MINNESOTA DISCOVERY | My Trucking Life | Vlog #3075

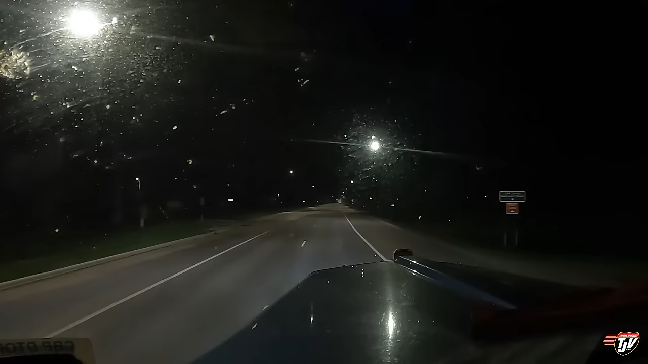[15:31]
We are rolling into Baudette, Minnesota, right at the Canadian border, across from Rainy River, Ontario. I'm gonna stay in Minnesota tonight. I'm tired. But another 2 hours to go tomorrow. Won't get me there any sooner if I go any further tonight. So there is a Senex truck stop on the other side of town. I've never stayed there before yet, but we're gonna go check it out and see if there's some parking there for us. And call it a night here. Go the rest of the way in the morning.
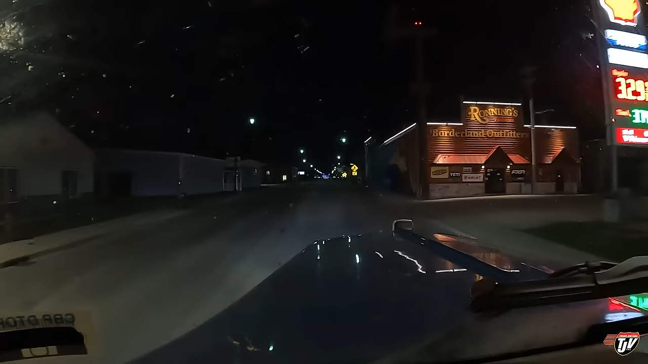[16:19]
That's the turnoff to go to Canada. Stay in America one more night.
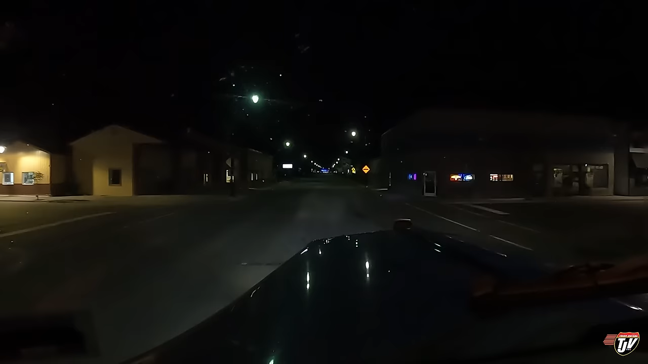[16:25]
Hope that there's actually parking there. I think I've been there before. I went there because I missed that turn once and I had it on the vlog, it wasn't too long ago, and we went to this truck stop and turned around on the other side of town. That's how I knew there was a truck stop there. So I looked it up on Trucker Path, and sure enough,
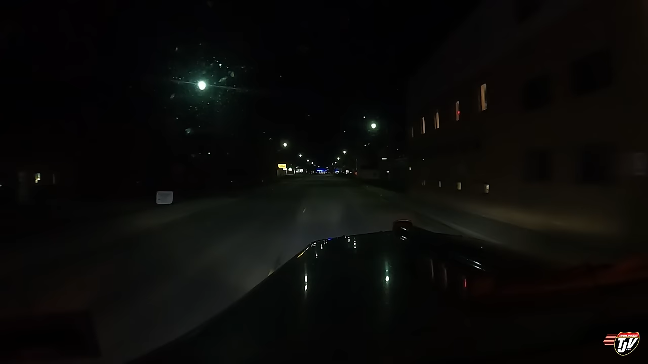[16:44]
it looks like people on the reviews say you can fit 10 to 12 trucks in there. Let's see what happens. It's just up here. I think it's that blue light right in front of us. Right, here it is, I think. Oh yeah, there's a parking back there. Just on our left.
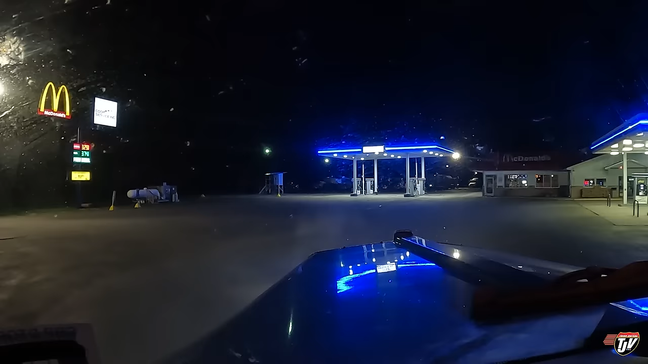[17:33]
Actually, it's right in front of me.